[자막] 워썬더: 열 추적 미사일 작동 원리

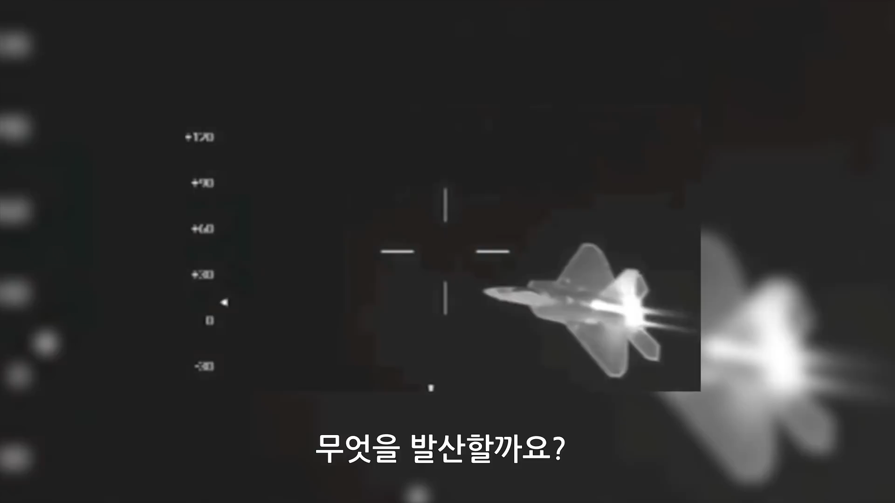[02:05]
An aircraft, for example, is radiating a lot of things, but most notably heat. A lot of it.
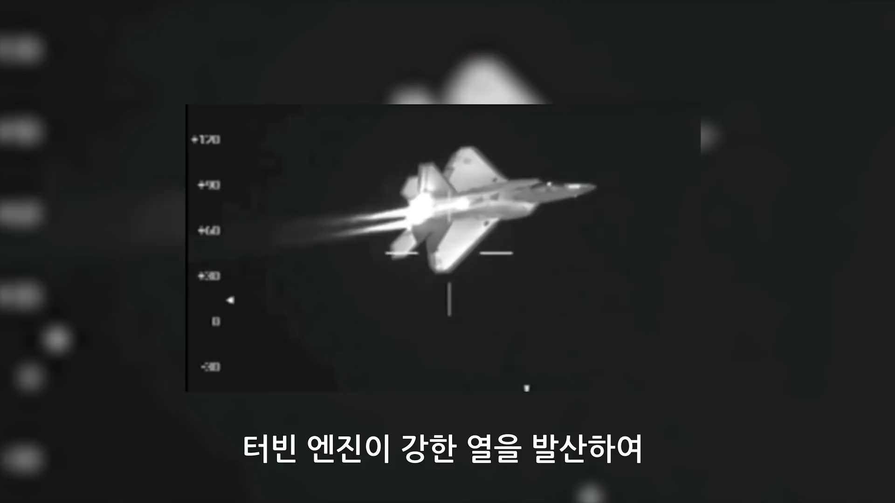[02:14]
A turbo engine is creating so much heat that its infrared light emission can be seen and tracked many kilometers away, even under the cover of clouds, fog or rain.
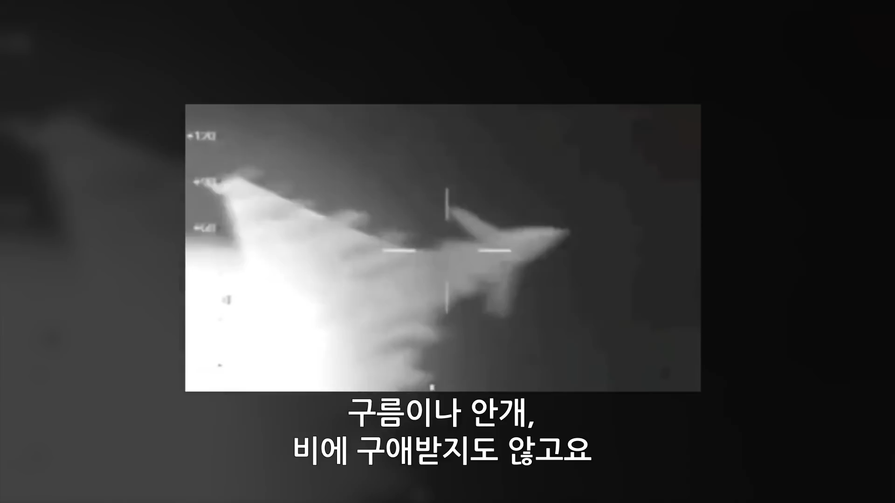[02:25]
There's no need for any bulky onboard radar system to boot. You just have to outfit the nose of a missile with a special lens,